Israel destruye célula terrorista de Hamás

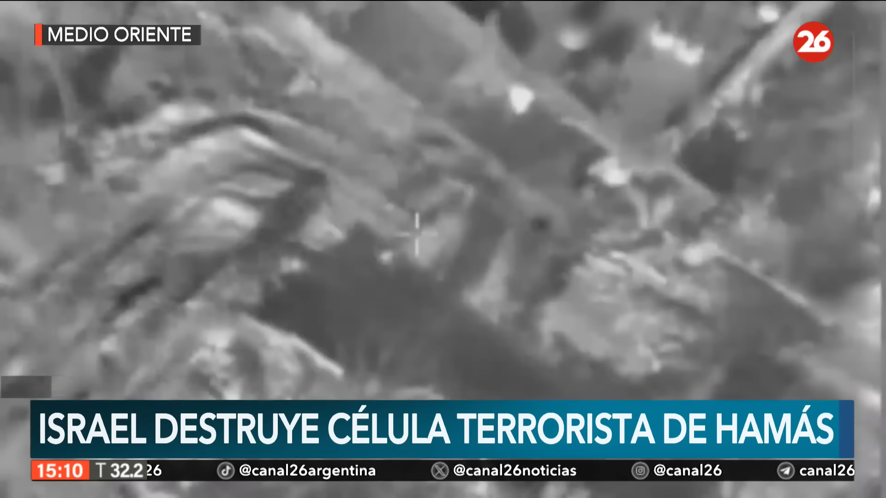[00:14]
Duro golpe sin dudas al terrorismo aplicada a Israel gracias al despliegue de toda su tecnología bélica. Una célula de Jamás avanza sin saber que fueron detectados y que su destino ya está sellado. Sobre ellos cae toda la carga explosiva de las fuerzas israelíes para evitar que cumplan su cometido. Así transcurre la guerra en Medio Oriente con bajas de ambos bandos y la sensación de que la paz está más lejana que nunca.